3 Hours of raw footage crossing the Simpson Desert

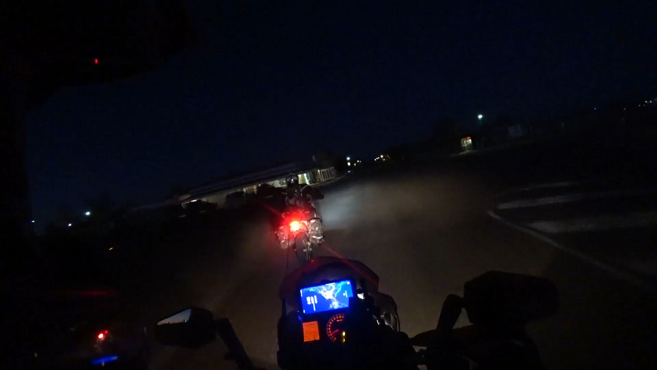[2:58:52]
And here we are. Birdsville Pub. We gotta get in there quick.